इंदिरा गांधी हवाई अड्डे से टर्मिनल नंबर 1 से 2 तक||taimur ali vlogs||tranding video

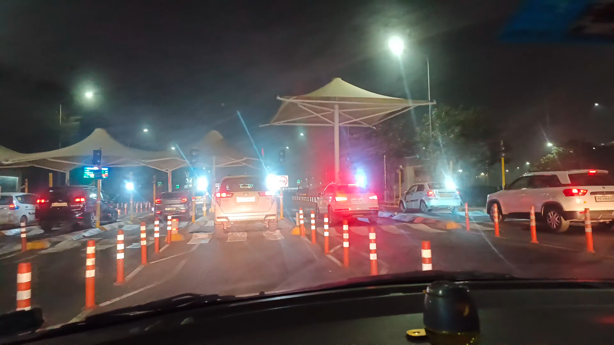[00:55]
तो गाइस ये आ गया है यहाँ पे एग्जिट होने का पॉइंट, बेहतरीन।
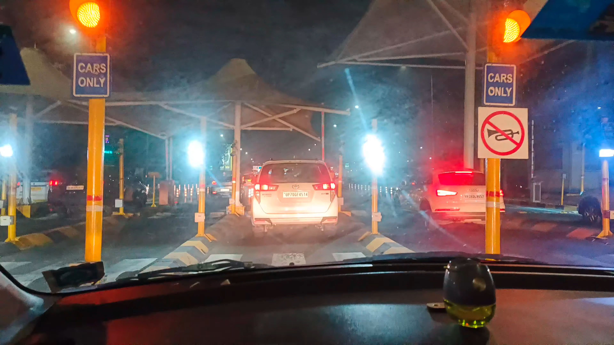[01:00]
ये
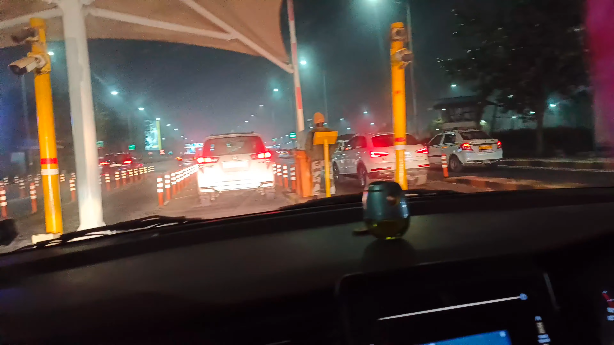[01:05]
देखते रहे,
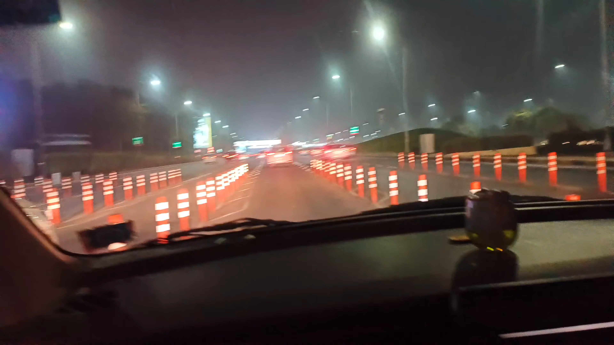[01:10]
टर्मिनल नंबर 2। तो ये एयरपोर्ट के अंदर का रोड है सारा, एयरपोर्ट के अंदर के रोड हैं सारे, टर्मिनल नंबर 2 और 3 के एग्जिट होने वाले हैं।
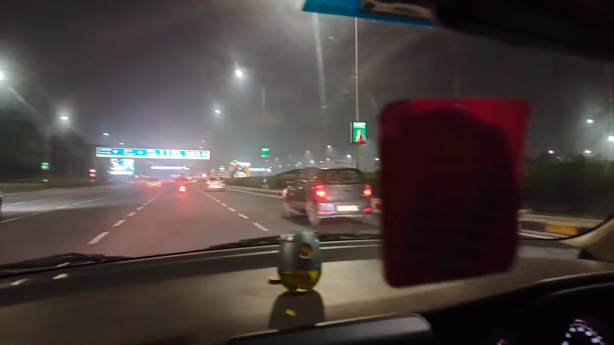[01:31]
तो गाइस बहुत मज़ा आता हुआ आपको रोड देखते हुए, हरियाली, रात का समय है, ये रात की वीडियो है।
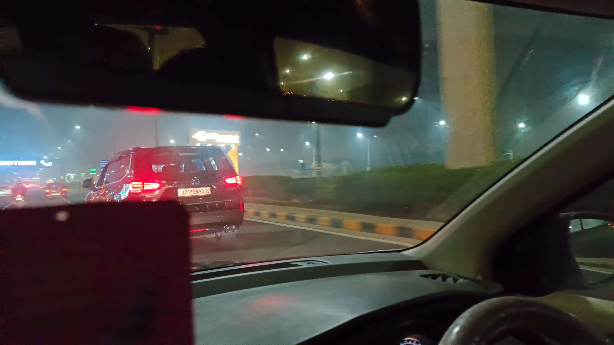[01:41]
ये ग्रैंड थंब करके एक गेट आता है, बस